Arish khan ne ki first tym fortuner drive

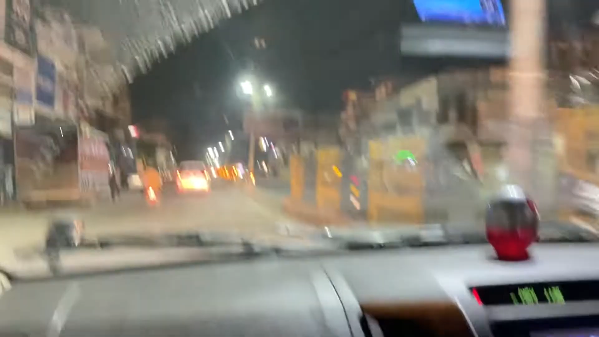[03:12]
ओ भाई साहब, गाइस गाड़ी का पिकअप बहुत ही ज्यादा अमेजिंग है और सामने उत्तर प्रदेश सरकार की गाड़ी जा रही है तो हम थोड़ा आराम से चलेंगे।
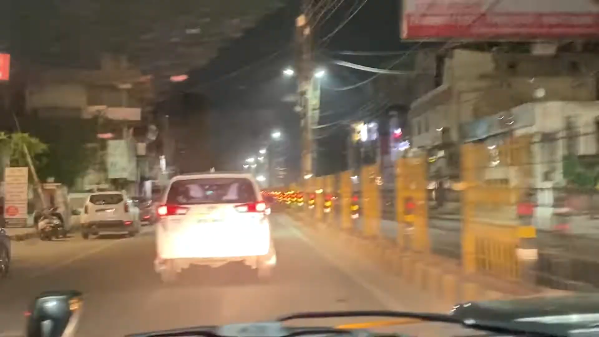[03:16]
ये हमें प्रोटेक्ट कर रहे हैं जो आगे कार जा रही है।
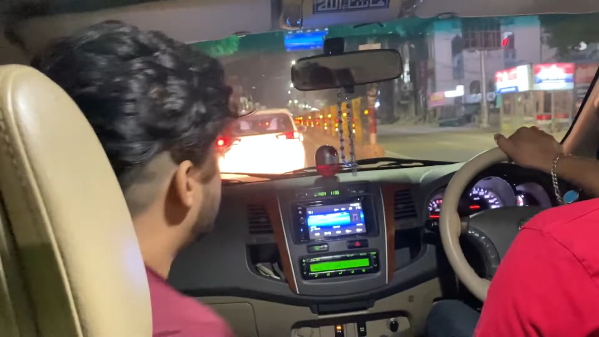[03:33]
तो हमारे सामने जो है ना एक उत्तर प्रदेश सरकार की ज्यादा खतरनाक गाड़ी है, हमें फुल सिक्योरिटी हमारे साथ है।
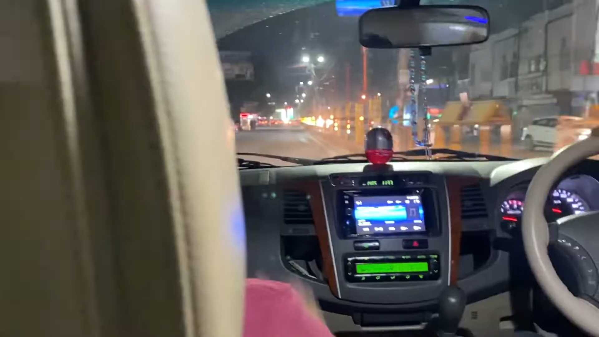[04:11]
अब यहाँ पर दूसरी सिक्योरिटी लगने वाली है आगे से, वो वैगनर आगे चल रही है, उसमें हमारे ब्लैक कमांडोज बैठे हुए हैं।
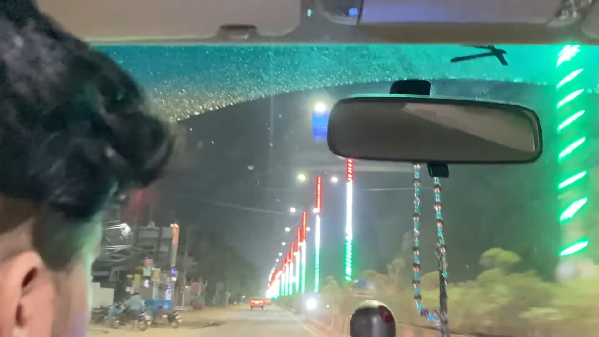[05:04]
इंडियन फ्लैग रियली वेरी अमेजिंग, बट आपने कभी देखा नहीं होगा भाई, हम तो देख रहे हैं सामने की तरफ वो लाइट्स में जैसे नजर आ रहा है हमको।
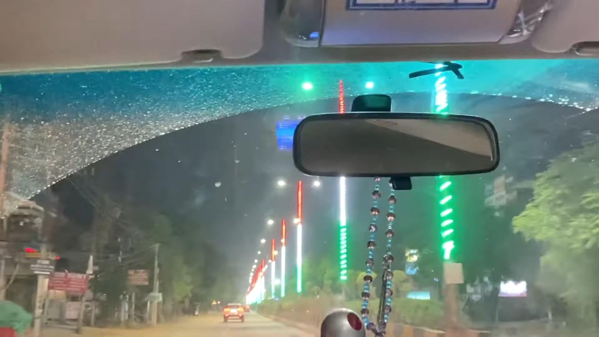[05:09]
हाँ जी ओके, ये इंडियन फ्लैग, लेकिन ये रेड है, ऑरेंज होना चाहिए था।